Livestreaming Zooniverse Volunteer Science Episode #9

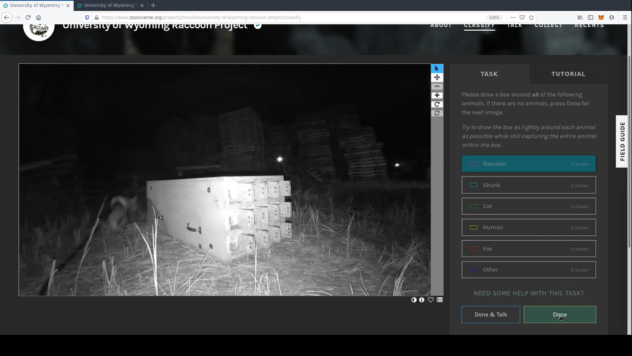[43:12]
no one watching at the moment so oh hey look another fox is that is there something in there
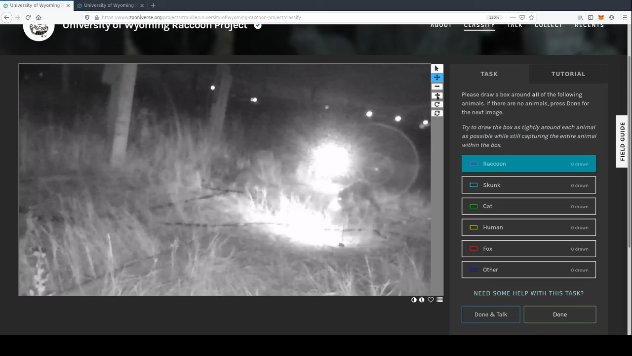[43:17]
second that definitely looks like something
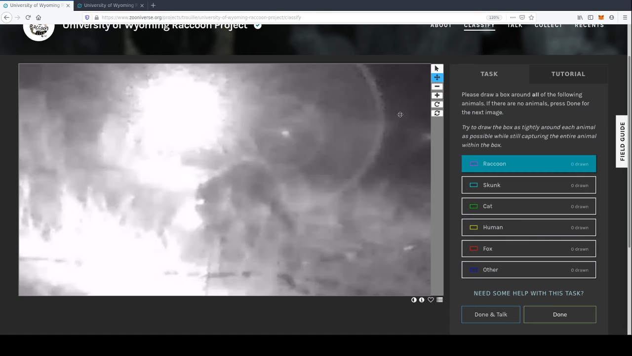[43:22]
price bigfoot that's not bigfoot um that
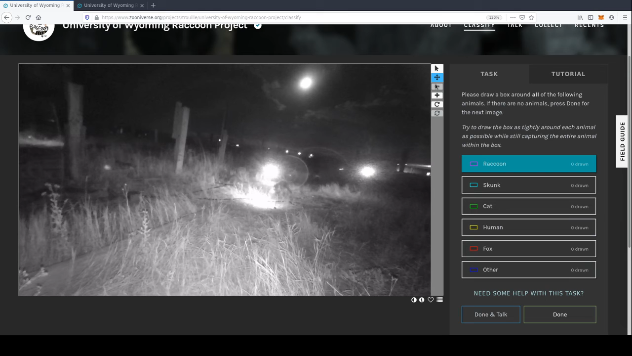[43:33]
could be a human i wish i had a better i wish i had a good audience on this because like you guys can help me out here i'm gonna put that in as an other because i'm not sure what that is
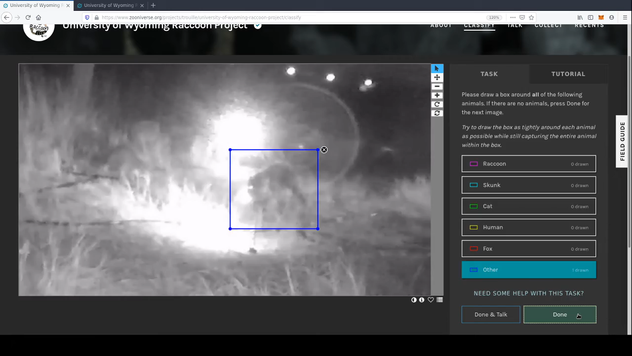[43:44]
and there's another one oh whoops no fox i think that was the same image by the one that they said there was a fox and a raccoon
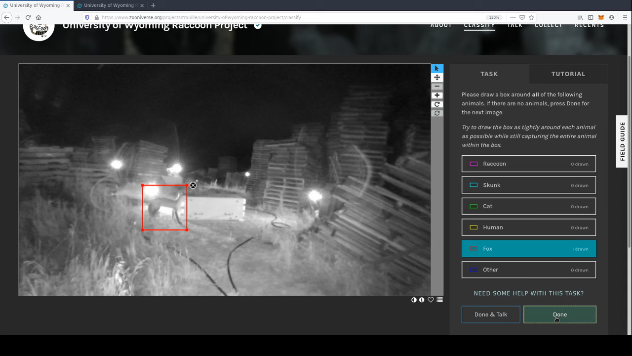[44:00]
uh nothing there
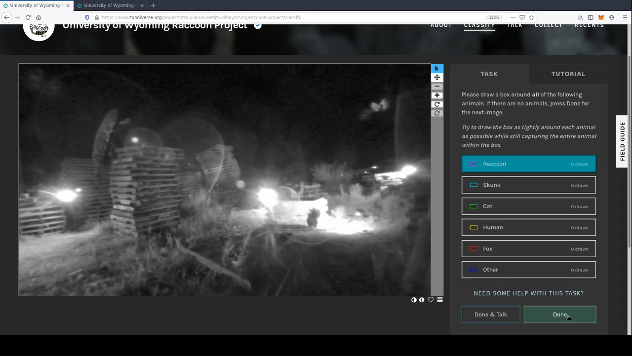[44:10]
eh there's one got him trying to rob the bank there's two of them there
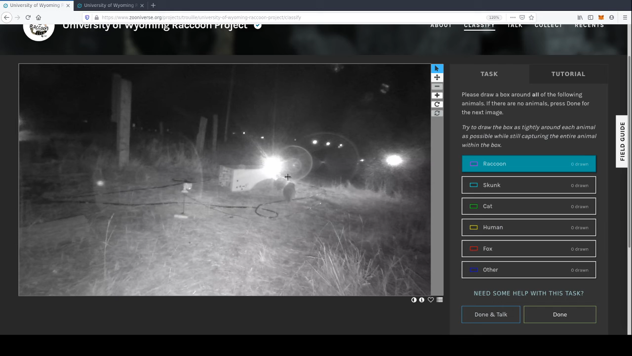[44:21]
rob the food bank
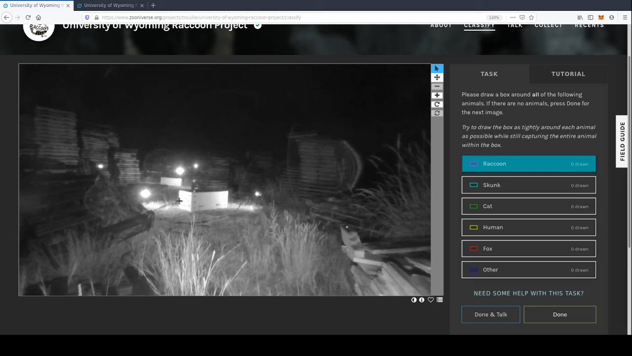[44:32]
yeah nothing i can see there you might find if i find one more fox i'll leave